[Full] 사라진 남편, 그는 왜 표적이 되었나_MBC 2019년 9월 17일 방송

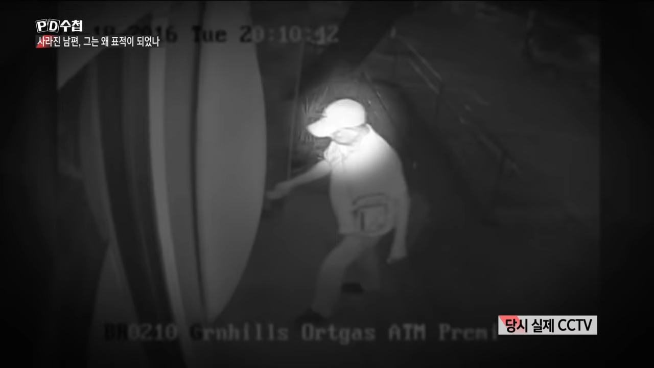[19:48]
두 달이 되어서야 확보한 cctv 영상에 산타이사벨로 보이는 사람이 찍혀 있었습니다